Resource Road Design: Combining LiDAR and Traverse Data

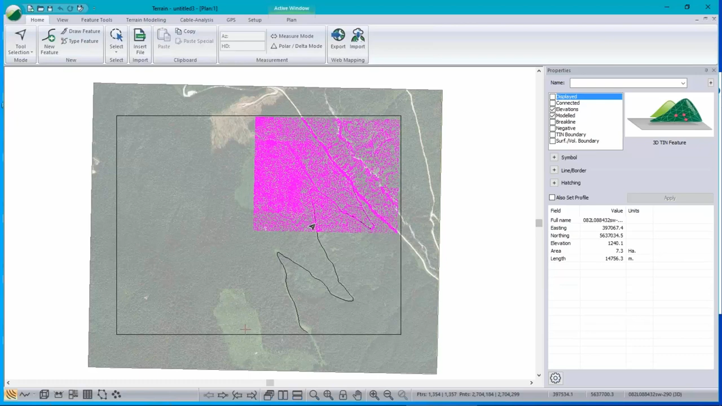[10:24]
That's where there's no foliage, no tree coverage, and less dense outside. Let's make a surface. We need to make a 3D model here.
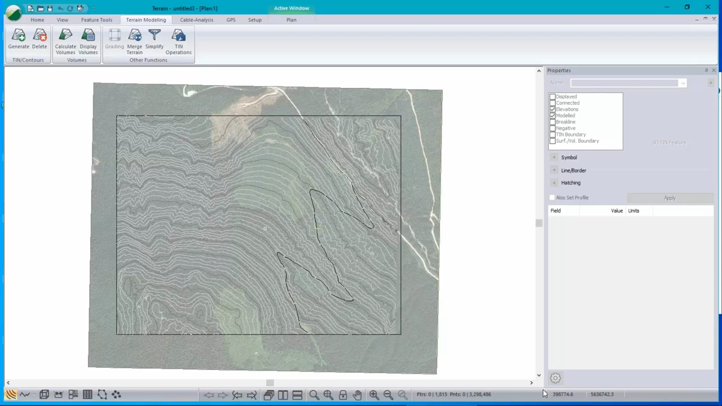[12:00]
and you can get mixed up about georeferencing if your image is not perfect. So I'm just going to show the 3D data in the 3D window.
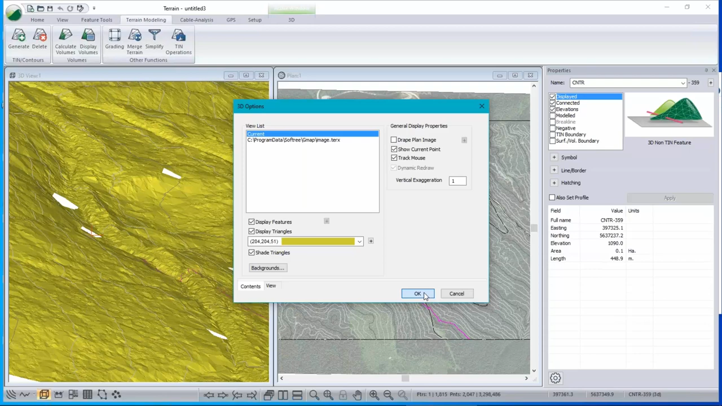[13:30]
This is a very good tool for looking at 3D. Turn on track mouse. So when the 3D options have track mouse set, then when I move in the 3D window, I see a cursor moving in my plan window. And similarly, when I move in the plan window, I see a cursor moving in the 3D window. And I'm just going to zoom in on this area down here, where the road is.
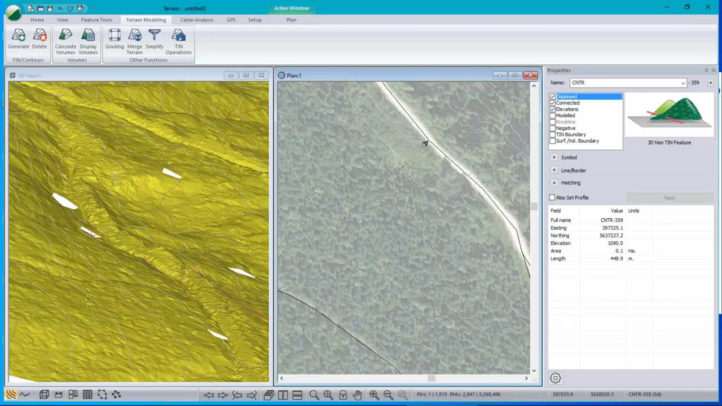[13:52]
My shapefile road is lying right on top of the image. So those are lined up. And if I look at this in the 3D model, I'm just looking for the cursor. There we go. You can see that when my cursor is moving over the road feature in the 3D, it's also moving over the road feature in the plan window.